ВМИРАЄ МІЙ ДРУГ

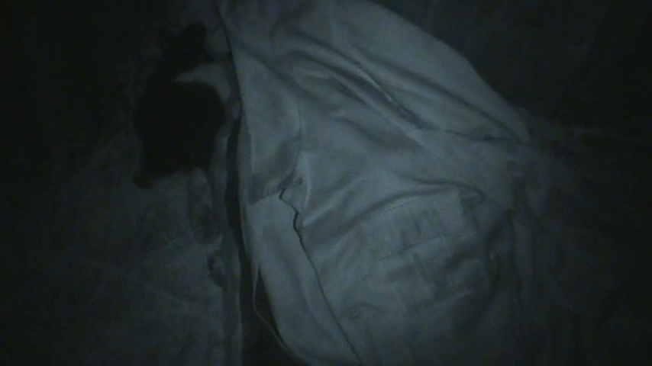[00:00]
Тут я його вкрив на сіні. У нього температура висока. От. Тут він трохи вкритий. Молодець.
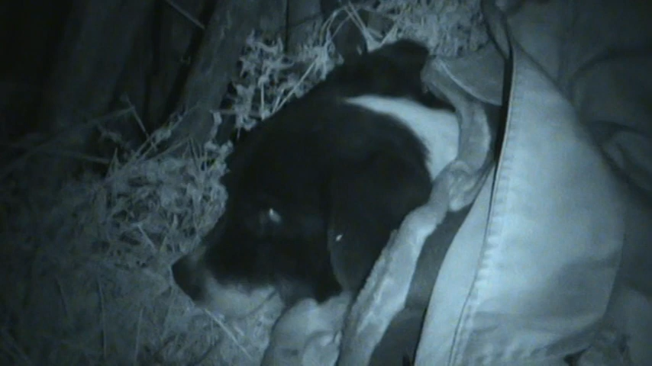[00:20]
Молодець. Так, я так накрив. Хорошо, молодець. Все. До завтра. Тримайся, дружок. Хорошо.
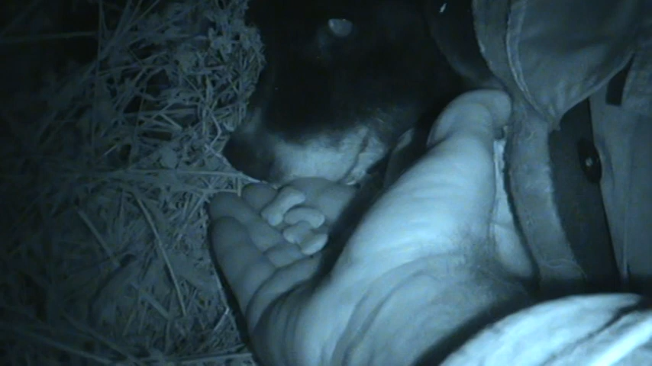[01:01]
Не, він їсти не буде. Не хоче, не може.